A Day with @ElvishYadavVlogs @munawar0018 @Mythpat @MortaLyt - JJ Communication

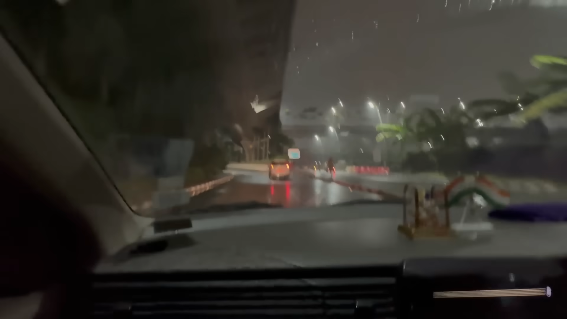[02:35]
सो फाइनली मुंबई पहुंच गए हैं, और आप देख सकते हो मुंबई में हो रही है बारिश।
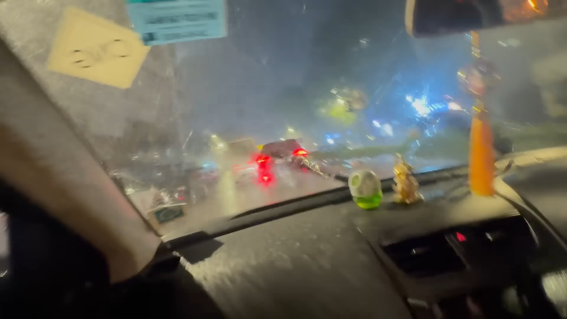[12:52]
और ये मुंबई की बारिश, ये बारिश खतरनाक बारिश, मज़ा आ गया बारिश के अंदर भी। सुबह से इवन जब हम मुंबई लैंड हुए थे,